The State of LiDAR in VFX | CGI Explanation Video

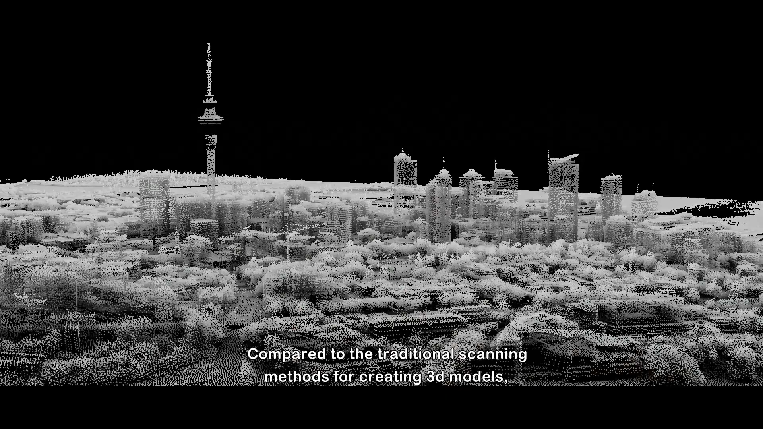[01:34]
Compared to the traditional scanning methods for creating 3D models, LiDAR has much higher accuracy and reliability.
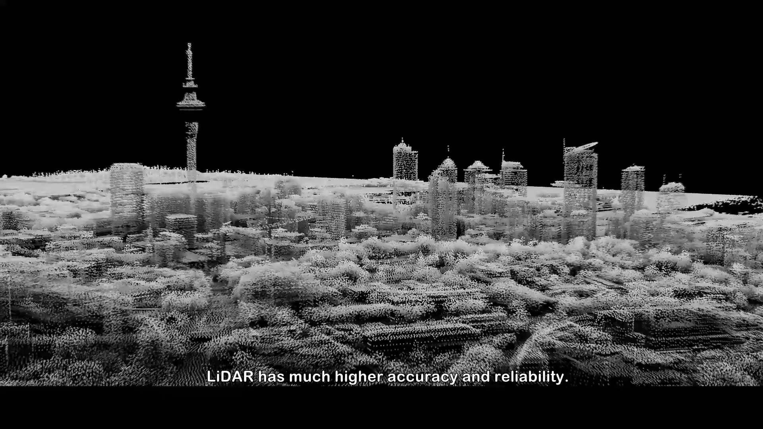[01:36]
But what really drives the punch is that LiDAR is capable of scanning depth information.
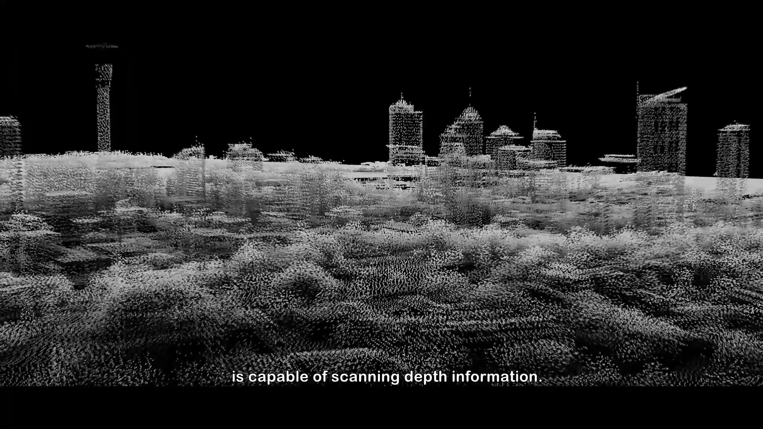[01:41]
Now this might get you thinking why people are still using traditional photogrammetry methods.
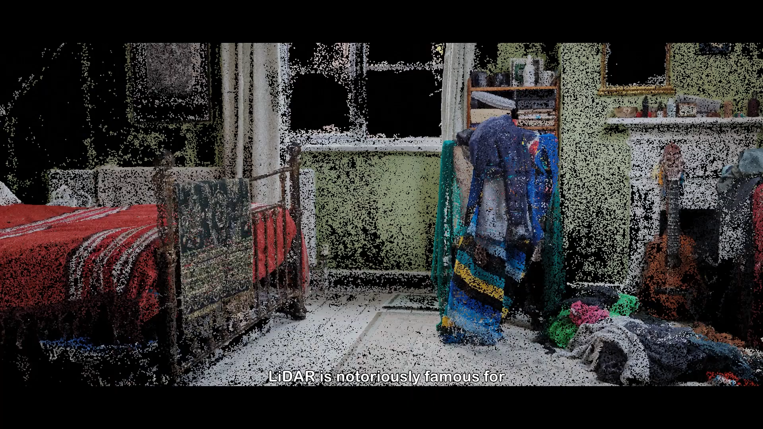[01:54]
Take this model for example. In terms of a good scan to work on, this does not pass.
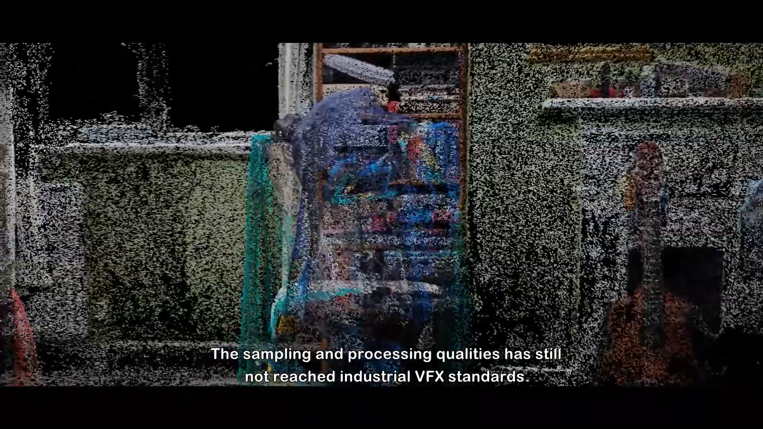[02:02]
The sampling and processing quality has still not reached industrial VFX standards.